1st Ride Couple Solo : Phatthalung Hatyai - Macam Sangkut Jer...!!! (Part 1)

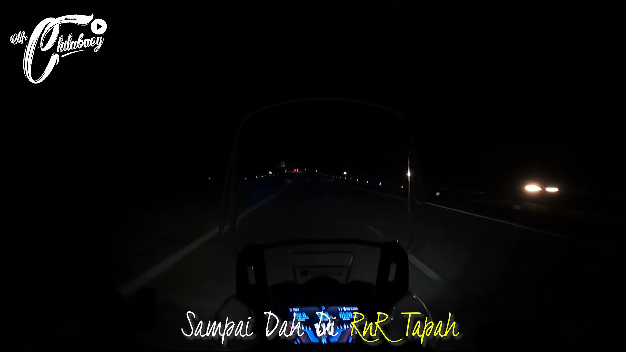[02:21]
Alhamdulillah, dah nak sampai di R&R Tapah. Sekarang ni menunjukkan pukul 6, berapa minit? 5 minit kot. Okey, nak berhenti dah. Perjalanan dah makan 137 km, dan sekarang ni berhenti rehat, minum sarapan subuh. Lepas tu dalam pukul 7 mungkin akan bertolak semula lah, akan meneruskan perjalanan. Okey, dah sampai dah kawasan rehat Tapah.